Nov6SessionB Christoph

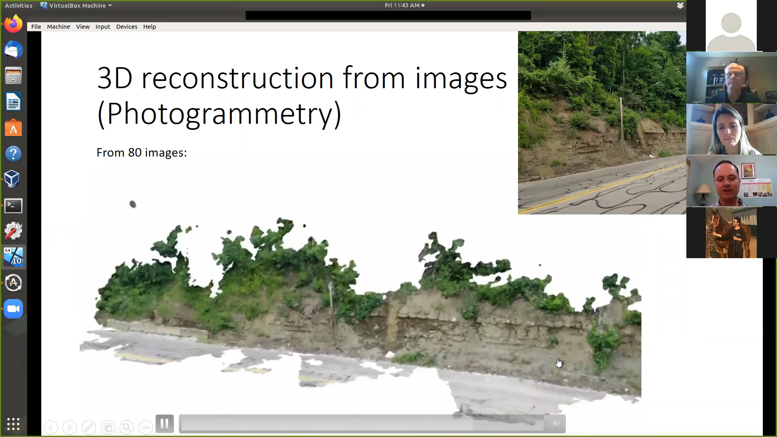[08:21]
So you see that said fairly faithfully reconstructs this hillside. Here's another one.
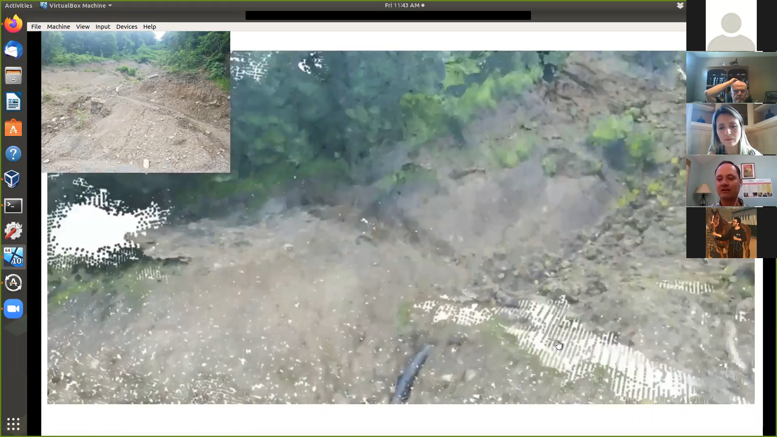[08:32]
So this is actually the landslide right at the west end. You saw a picture in the beginning.
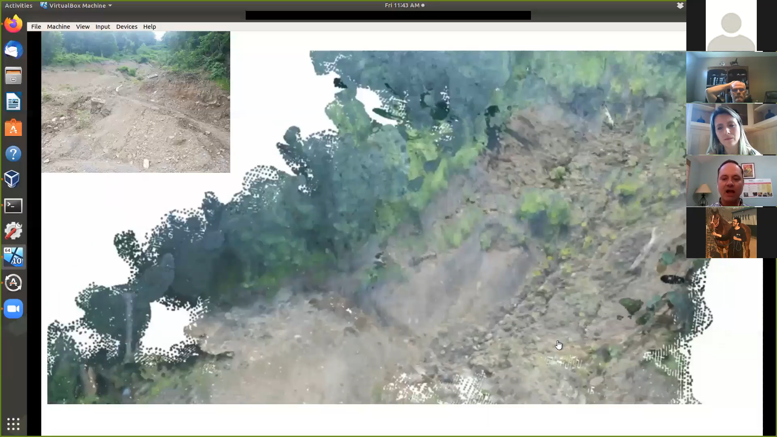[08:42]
So I made this 3D reconstruction just using my own smartphone and my laptop. So, and it's free software, so you can download it and you can do it yourself. So this is a very faithful representation of what's left over.
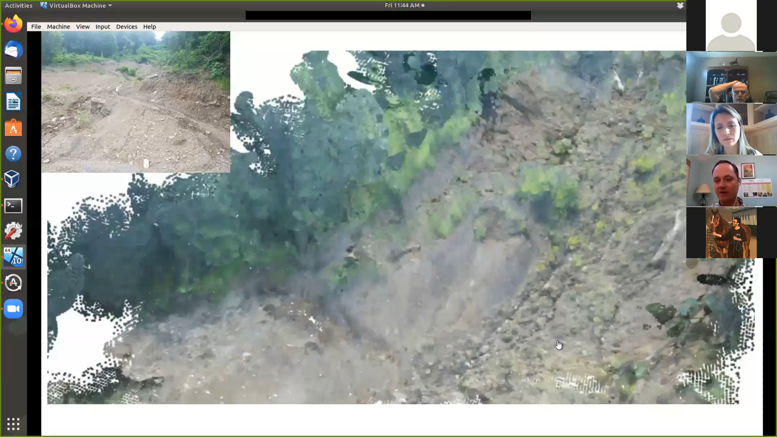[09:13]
You can just use your smartphone and your laptop to do this kind of reconstruction.
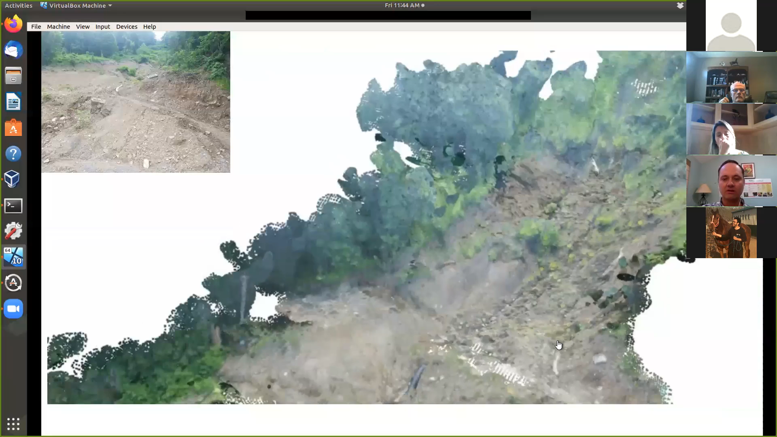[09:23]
So what are the things we want to look at? So besides, you know,
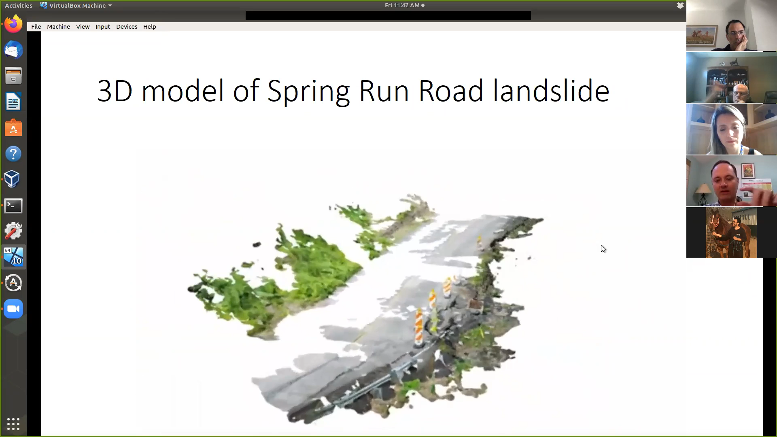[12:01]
And now if I take this 3D reconstruction and take a top view, it's this one here. I take a slice here out. You see that top view slice here.
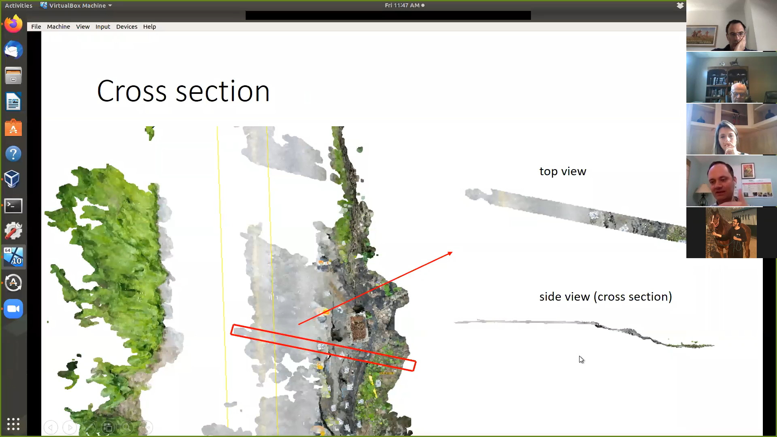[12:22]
And I can then put it on and analyze it further.